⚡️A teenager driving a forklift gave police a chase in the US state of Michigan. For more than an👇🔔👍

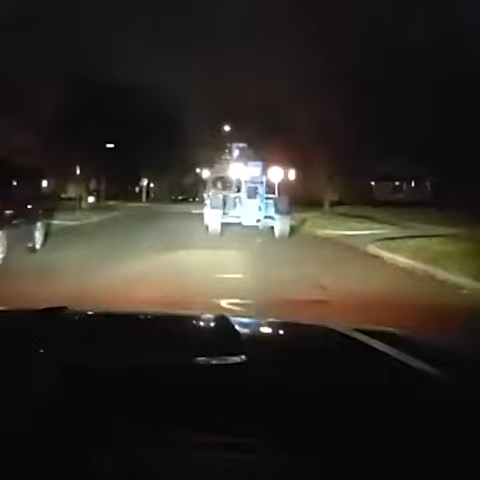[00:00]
Passing spring, going southbound on spring, just went up over the curb.